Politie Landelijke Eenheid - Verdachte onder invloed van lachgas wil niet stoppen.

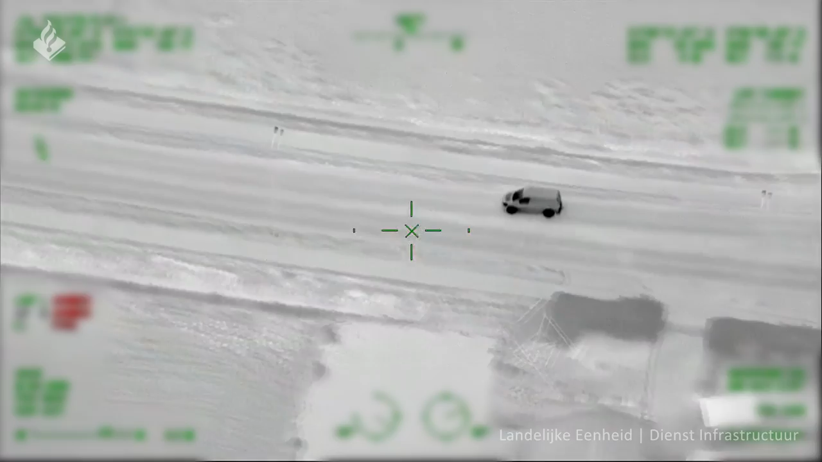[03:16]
Gepositioneerd, afslag Kisperen N320, onderaan de afrit. Ja, dat is begrepen, 3320 ook meegekregen over.
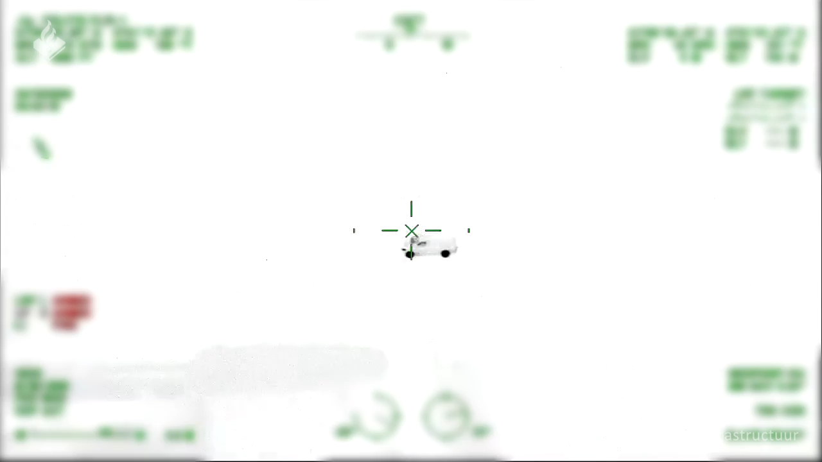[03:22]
Ja, N23, gaat hij nu onder het viaduct door.
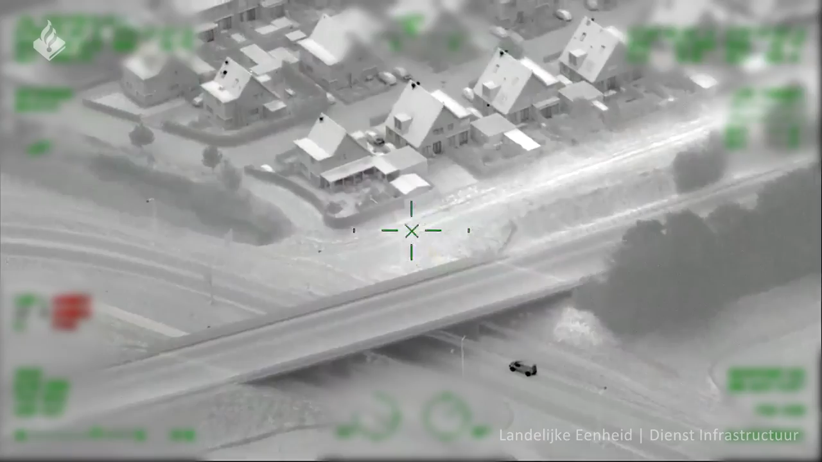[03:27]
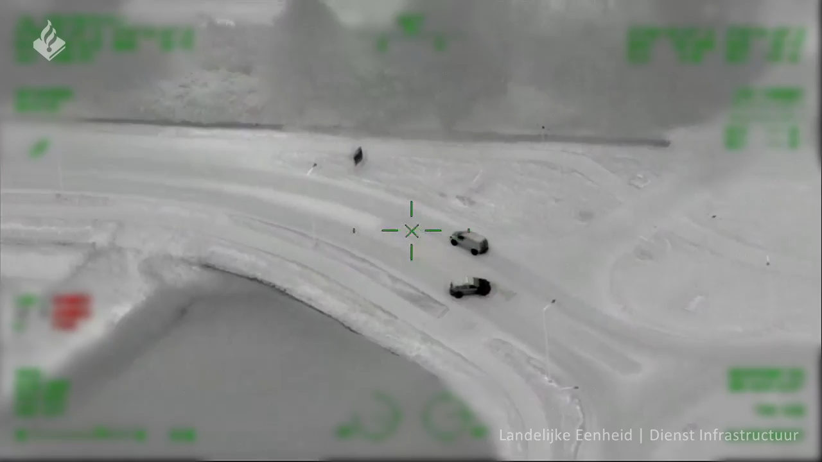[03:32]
Is hij rechtsaf gegaan, Johannes Vermeerstraat. Er
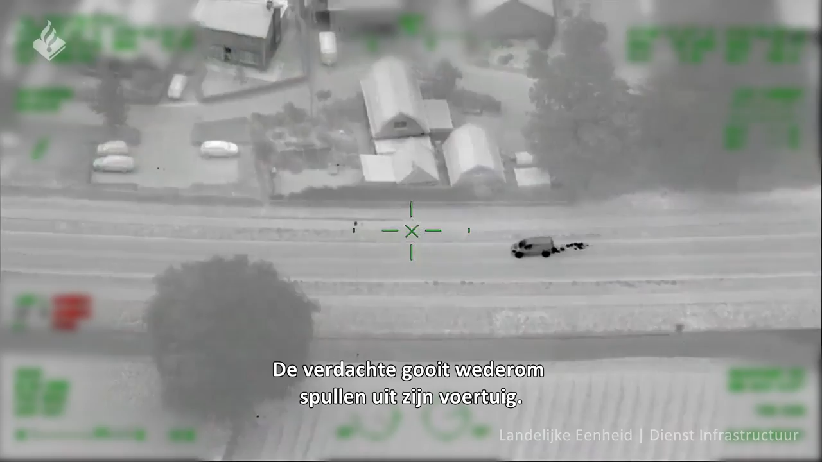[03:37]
stond nou net de LA bij de afrit Kisperen, wat ik had bereken.
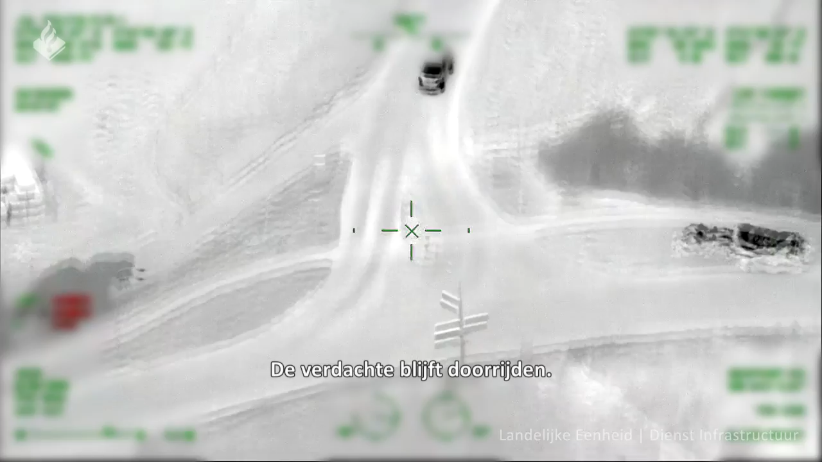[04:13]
LA 1101 over. Ja, ik zie u rijden. U moet de A15 op en dan kunt u bij afslag zetten er voorbij.
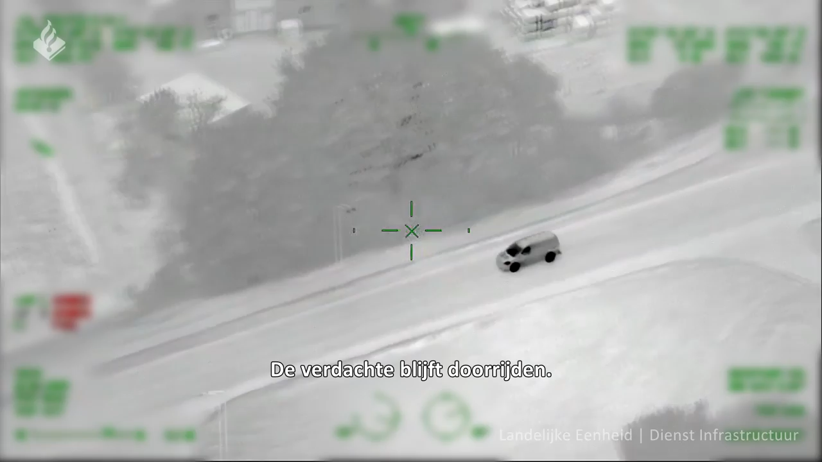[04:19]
Dan kunt u aanhaken over. Rechtsaf gegaan, jongens. Rechtsaf is hij gegaan. Ja, hij is de A15 opgegaan richting het westen.
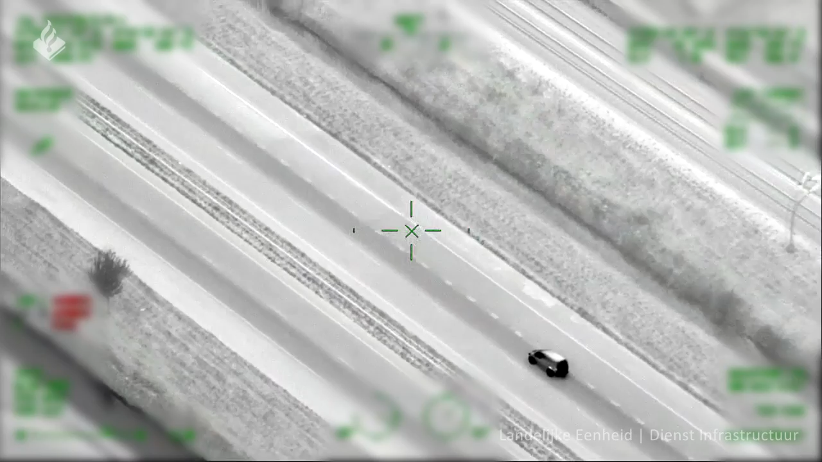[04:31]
Dus vanaf Dodewaard, correctie, Andels, Tiel, rijden we 79,5 op de A15. Links. De snelheid is 80 per uur.
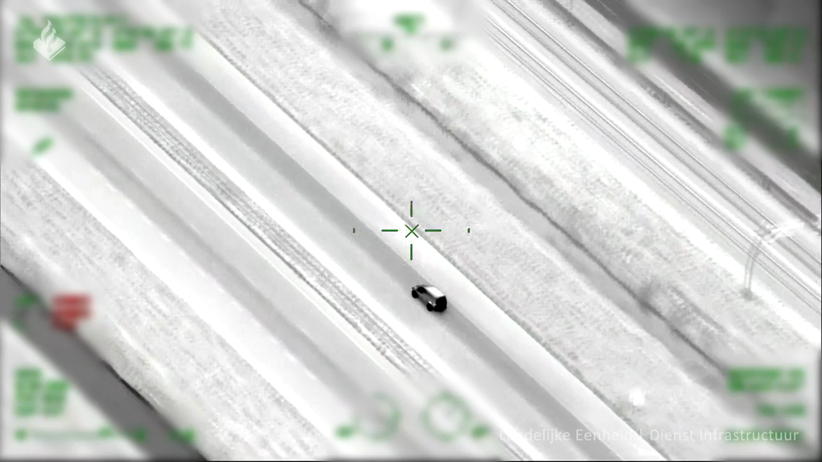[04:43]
Ja, ik zou zeggen, joh, we blijven hem gewoon volgen totdat die inboxauto's erbij zijn en dan dat team kan inboxen op de snelweg het liefste.
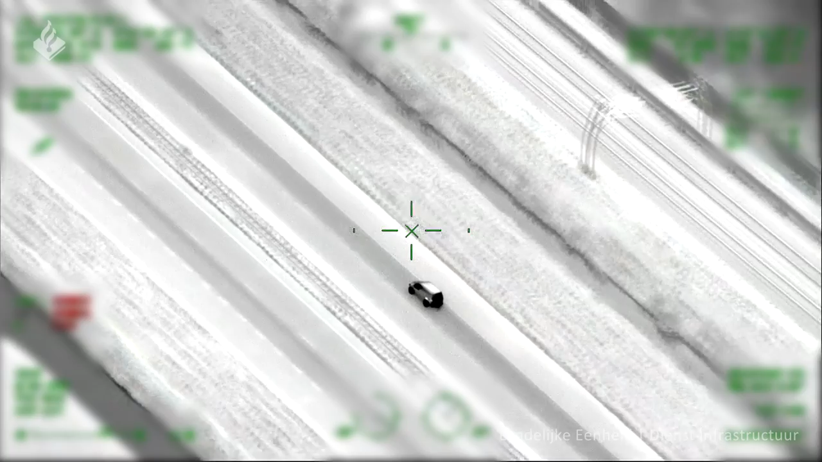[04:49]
Ja, het voertuig rijdt op de 1578 rond op dit moment.
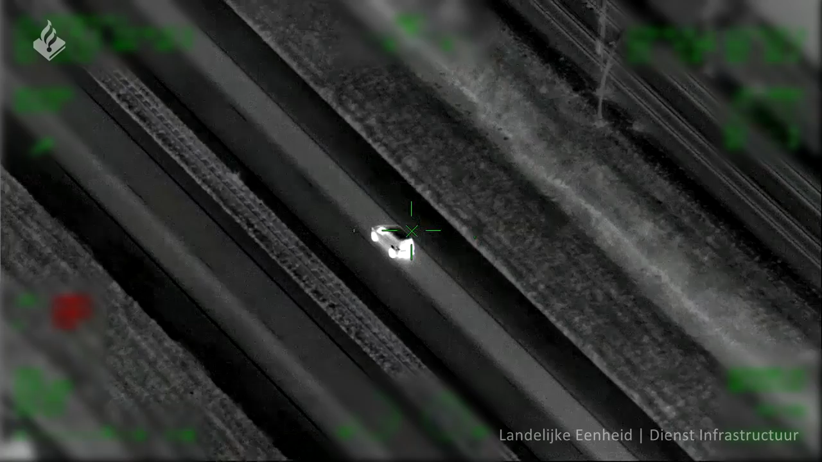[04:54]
Snelheid is 90 km per uur. Nog 2 kilometer en dan komt u de afrit 36 op Heusden.
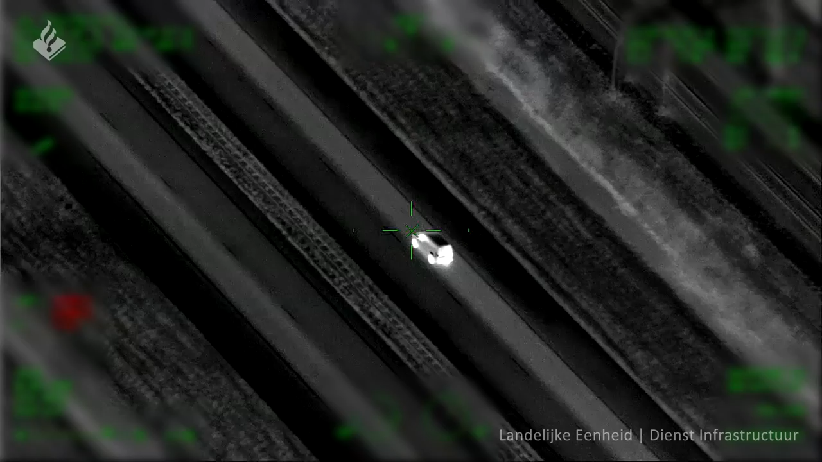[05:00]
Ja, 33.20 uur rijdt goed.
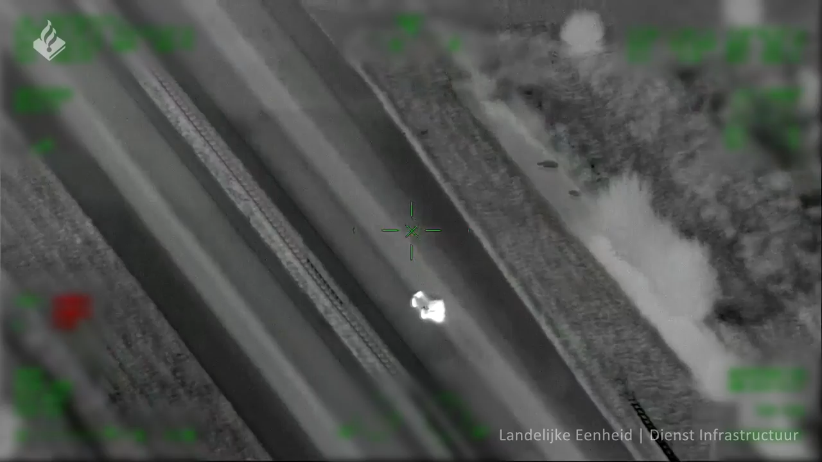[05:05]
Even voorbij de rotonde en dan rechtdoor en dan kunt u zo de snelweg op draaien. Of...
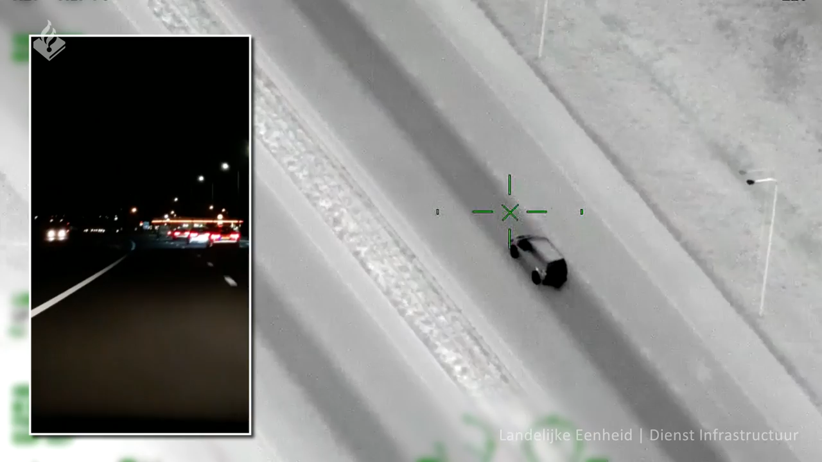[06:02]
Ja, oké, okay, nou dan is hij voor jullie. Ja, de snelweg is mooi leeg, dus doe je ding. Ja, ontvangen. Is de 41-5 ook op
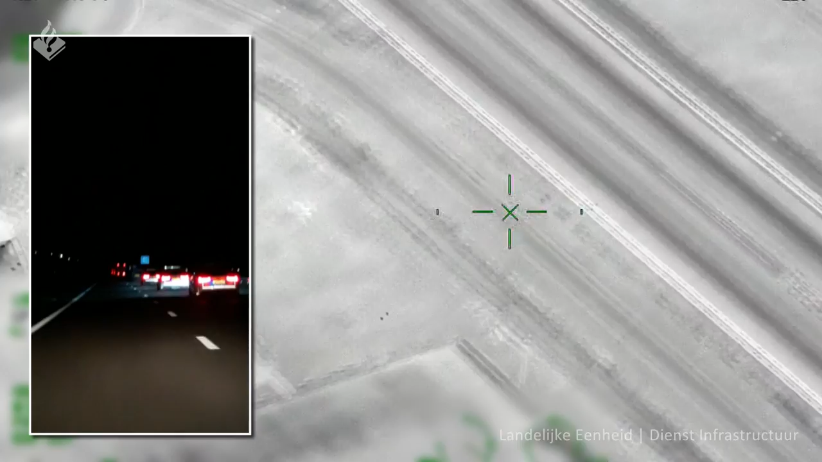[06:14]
luisteren? Ja, hou er rekening mee. Over 2 kilometer komt weer een afrit. Ja, ontvangen. Nou, stel ik voor dat ik er zo dadelijk voorbij ga. Daarna gedraaid hij naar achter.
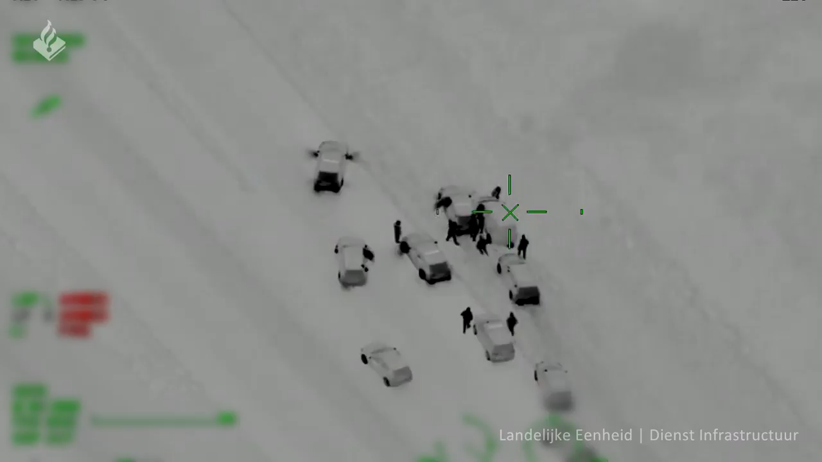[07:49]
Ja, ter info, tijdens het inboxen toen het voertuig al in de berm reed, ik schat hem 50 meter terug,
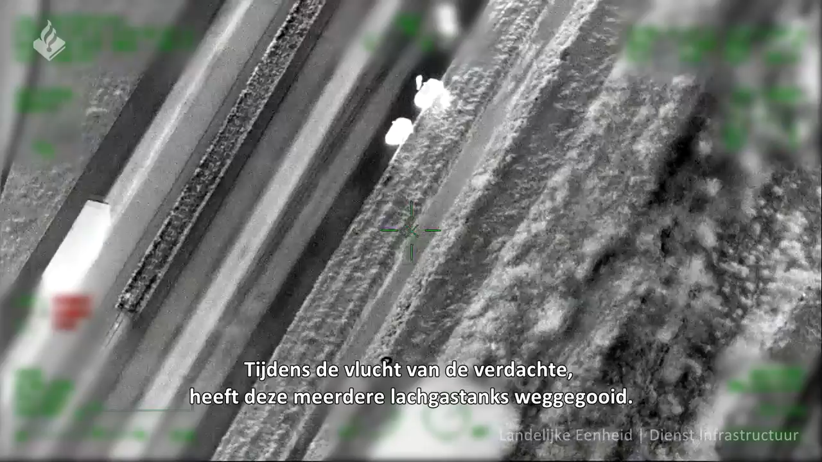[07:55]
werd er iets aan de passagierszijde uit het voertuig gegooid en dat belandde in het slootje.